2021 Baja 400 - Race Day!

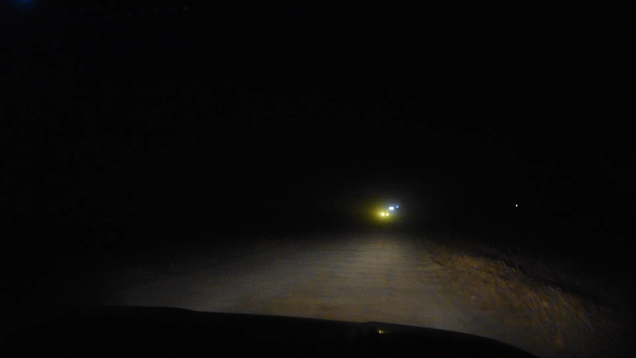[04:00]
they had the checkpoint block there at
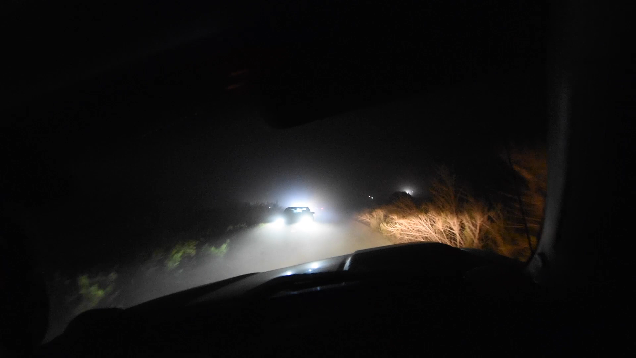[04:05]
the military checkpoint they were holding people up so we thought well we can run down this access road